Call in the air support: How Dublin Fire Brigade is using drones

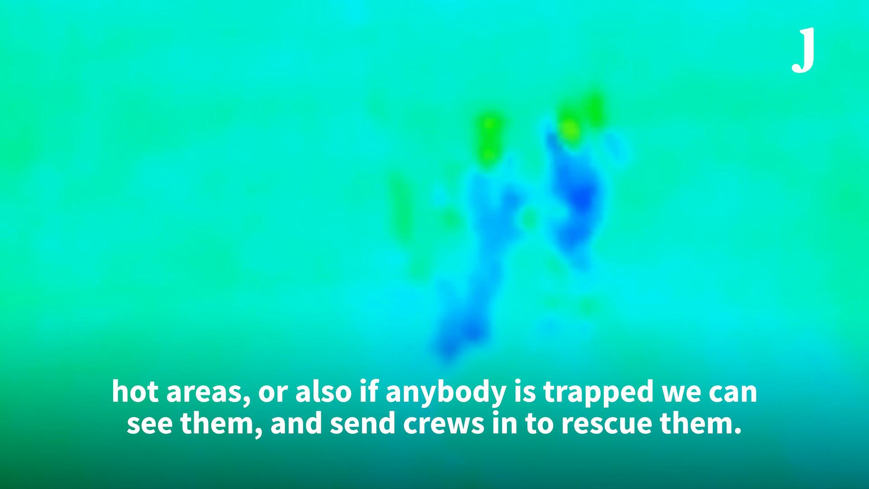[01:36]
particularly hot areas or also if anybody's trapped we can see them and send crews in to rescue them.